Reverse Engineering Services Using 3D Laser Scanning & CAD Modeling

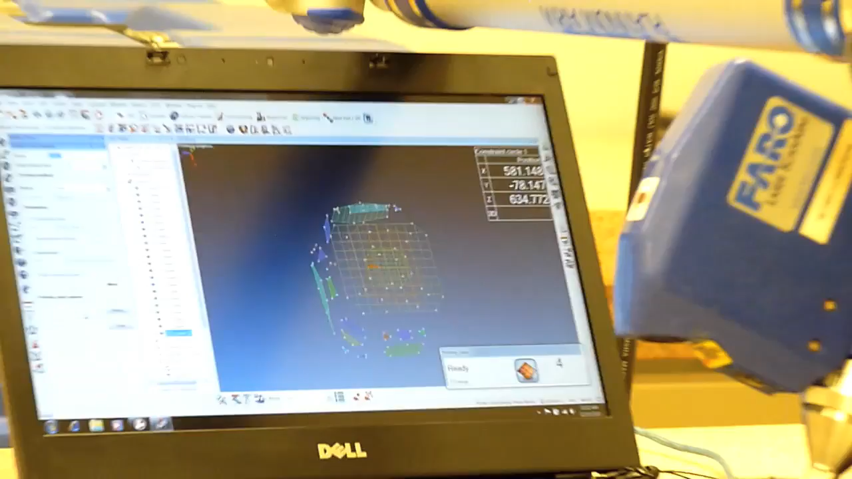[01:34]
give you a file that matches the existing specific part which you can import into your cutting equipment and then cut directly from that.
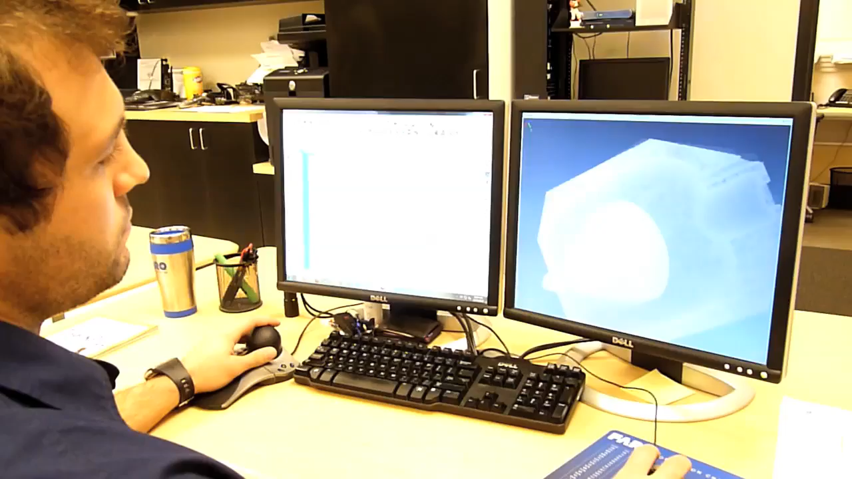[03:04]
We'll use all those scanning methods to create a point cloud with which we can create models from. The two types of scanning services that we currently offer are long-range and short-range scanning. Short-range scanning is for smaller parts, anywhere from a few inches big to 30 feet long.
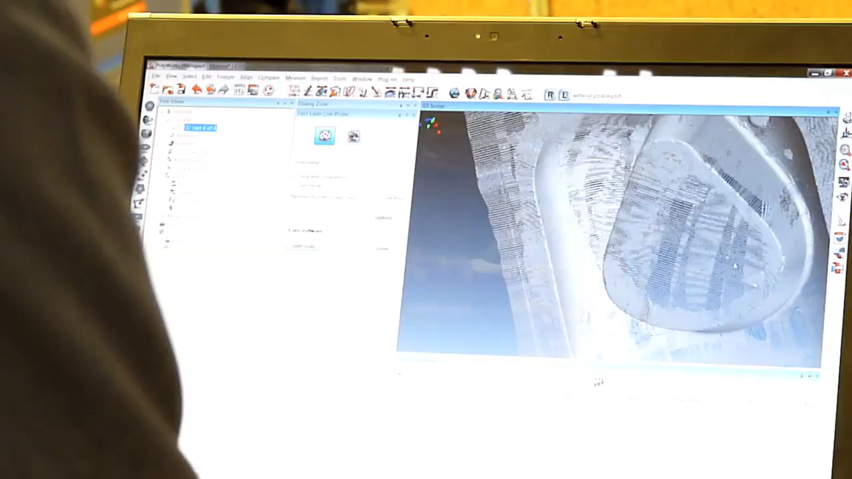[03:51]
An as-built meaning with minor imperfections, with dense broken areas, we can return that to you or we can return parts that have been modified slightly to show the design intent.